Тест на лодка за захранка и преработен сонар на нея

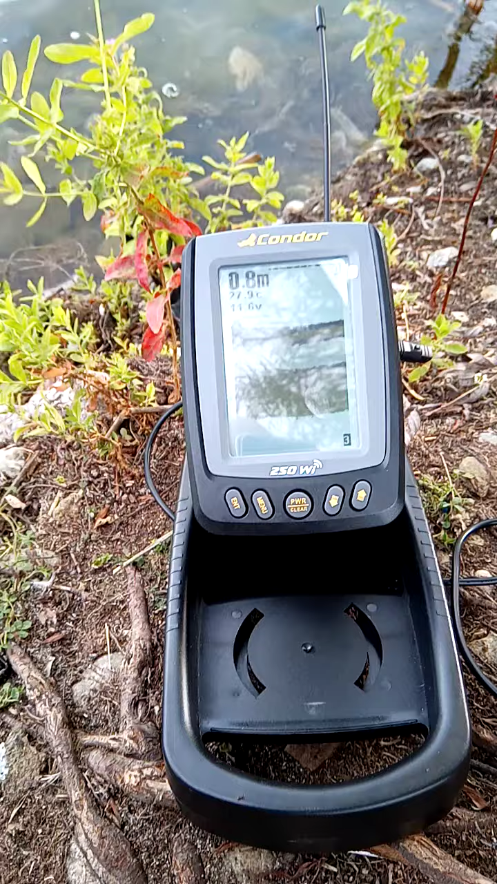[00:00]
On screen: depth 0.8 m
Здравейте, скъпи приятели! Днеска искам да ви демонстрирам как работи Сонар,
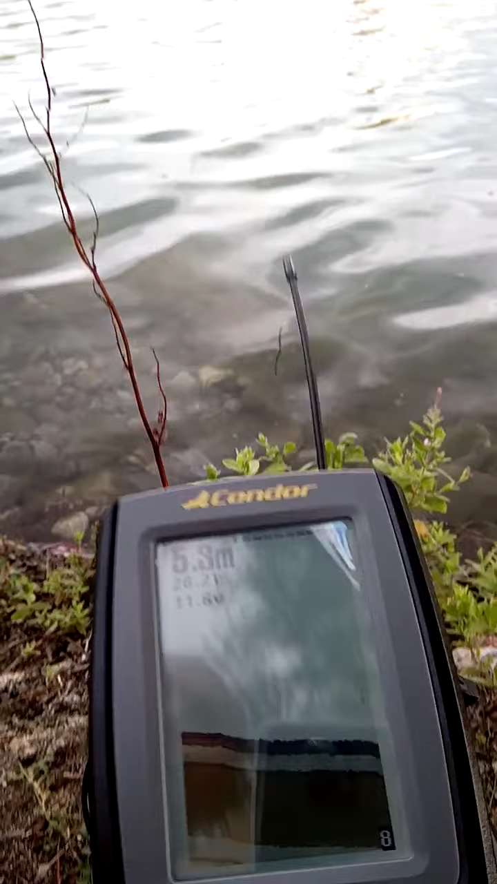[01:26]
Ето виждате лодката къде е. Виждате и Сонара какво показва.
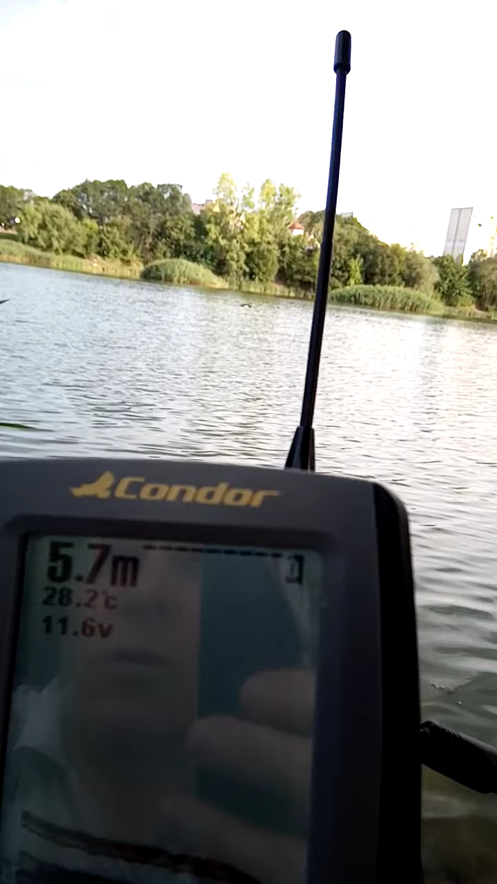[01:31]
On screen: depth 5.7 m, water 28.2°C
5,6 метра. 5,6 метра.
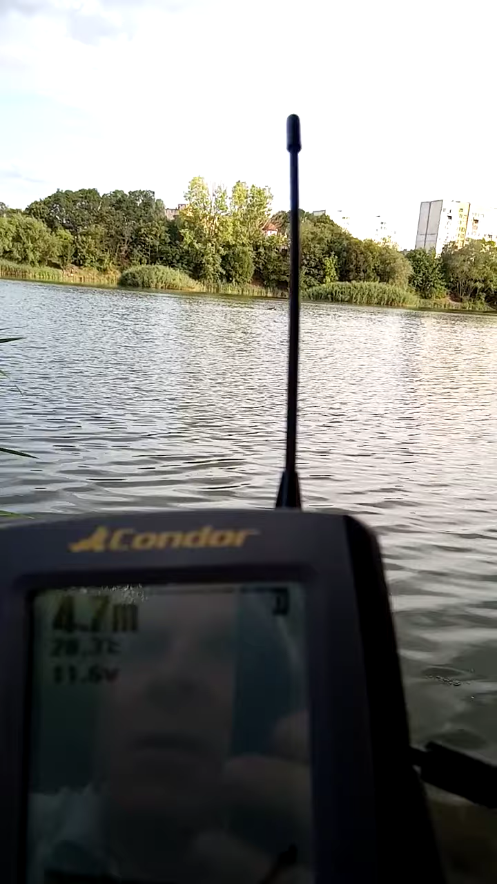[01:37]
On screen: depth 4.7 m
Ето е лодката. Виждате една дълбочина.
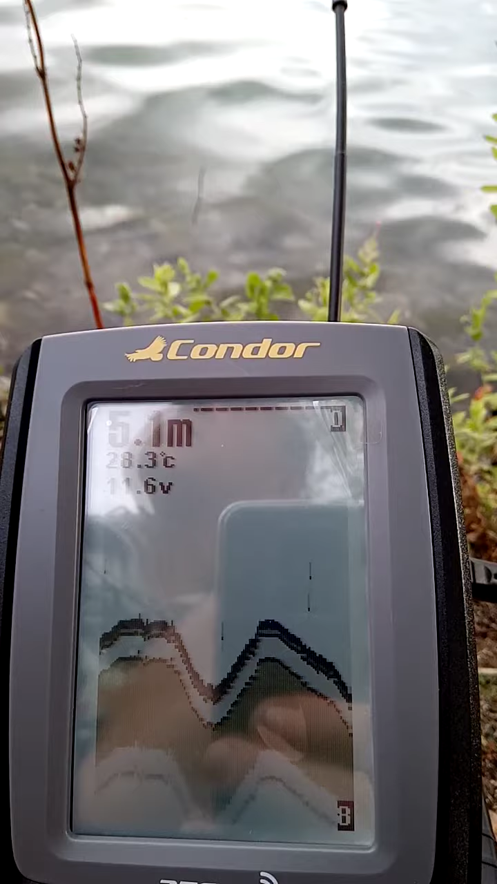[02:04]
On screen: depth 5.1 m, water 28.3°C
Ето и лодката къде е. Там е 6 метра.
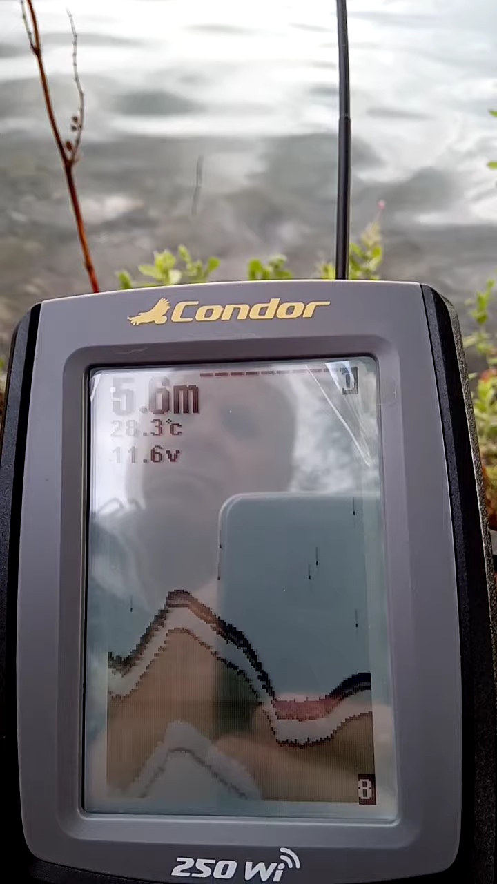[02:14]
On screen: depth 5.6 m, water 28.3°C
5,6 метра стана. Малко по-бавно ще дам лодката да върви.
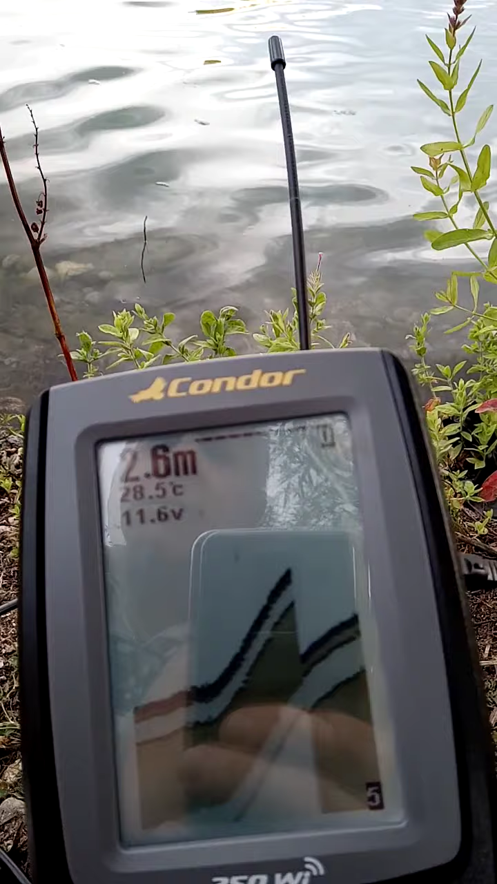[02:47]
On screen: depth 2.6 m, water 28.5°C
Затова става по-плитко. Лодката е на самия бряг.